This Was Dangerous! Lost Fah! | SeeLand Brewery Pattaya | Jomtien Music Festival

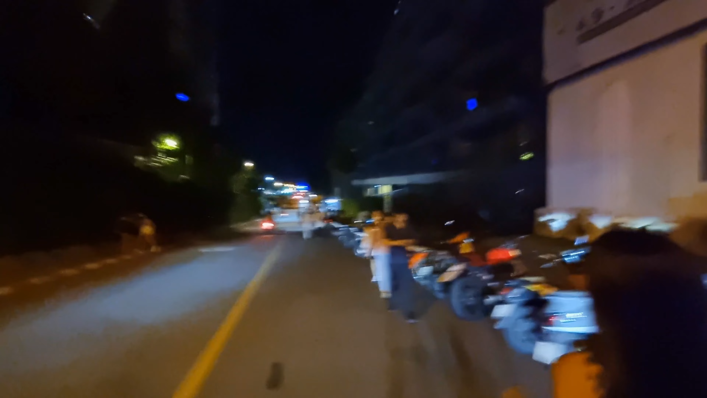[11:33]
Let's do it. Okay. Now I realize where we're parked at. The night market is right ahead.